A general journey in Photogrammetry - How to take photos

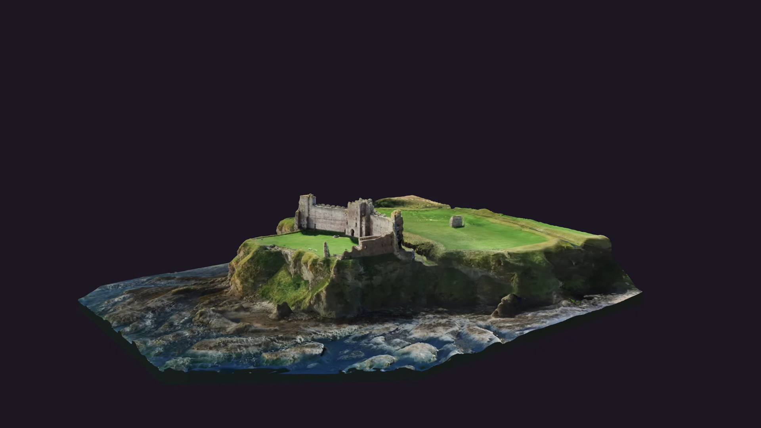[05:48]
For big objects, direct measurement of distances is usually not enough for a good metric control of the project.